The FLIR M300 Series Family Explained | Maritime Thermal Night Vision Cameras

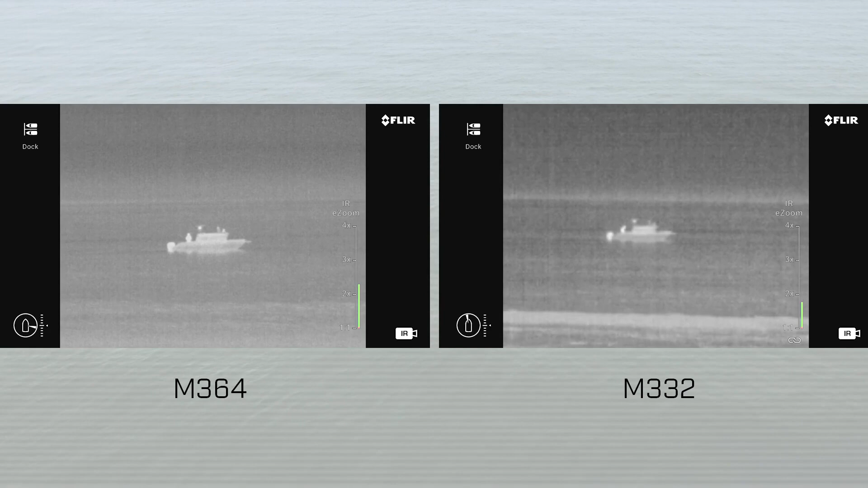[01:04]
The high-resolution model, the M364, provides four times the resolution of the M332. And although you pay a premium for it, it often equates to nearly double the range.